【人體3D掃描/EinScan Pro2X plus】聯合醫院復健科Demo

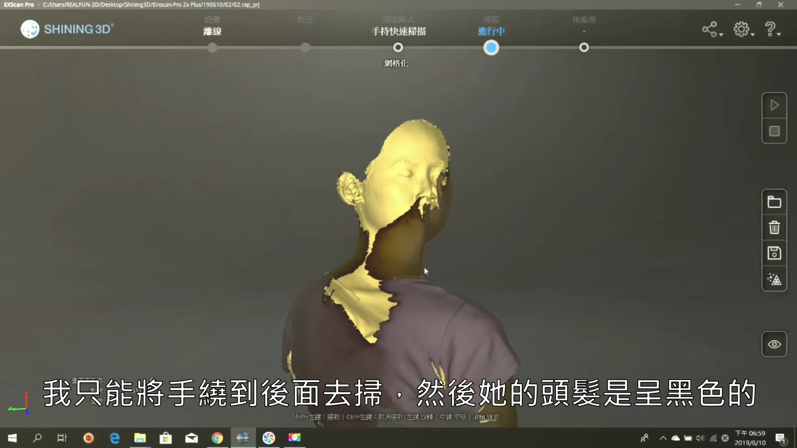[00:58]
然後它的頭髮也是純黑色的在光學掃描器上面黑色是無法成像的紅合成一個面